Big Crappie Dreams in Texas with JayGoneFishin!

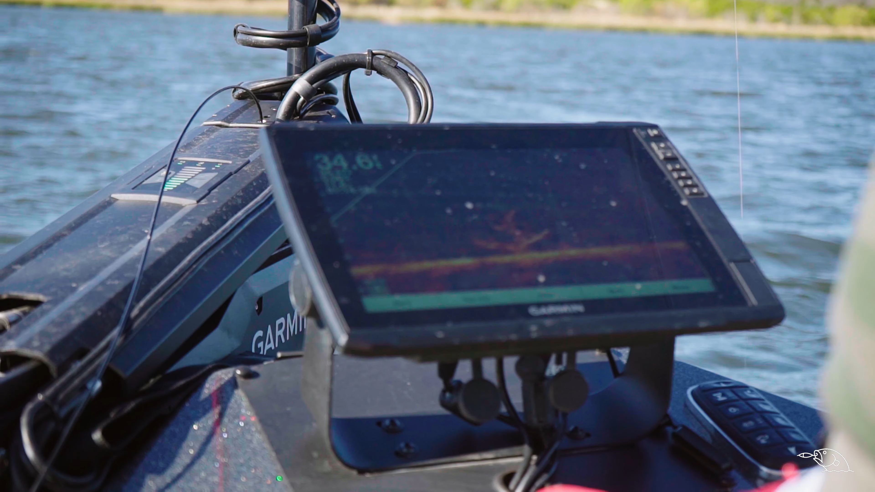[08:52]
All right, we are marking a bunch of fish. A whole bunch of fish. Oh, he was smoked you, dude. You were. Oh, we're not ready.